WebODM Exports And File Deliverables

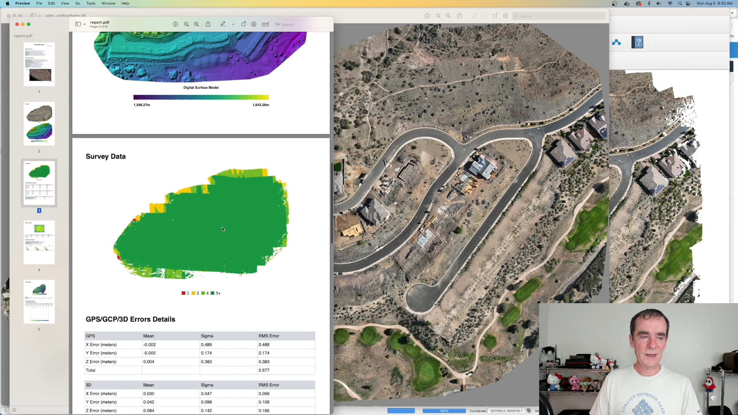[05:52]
And also we've got our previews for the ortho photo and the digital surface model and our coverage for the survey data as well, and more. So you can check this out when, uh, when you create your own. So in the end, web ODM does give us several types of exports